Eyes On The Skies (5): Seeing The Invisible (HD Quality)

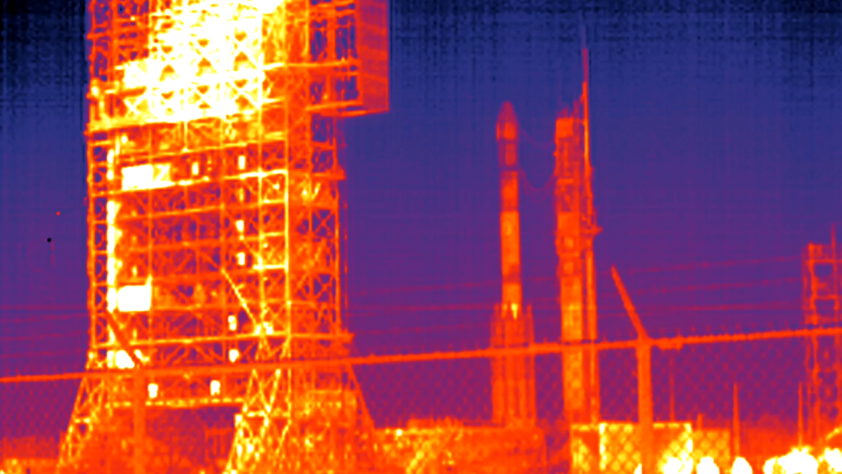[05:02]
cooled down to just a few degrees above absolute zero in order to suppress their own heat radiation. Today, most big optical telescopes are also equipped with infrared cameras.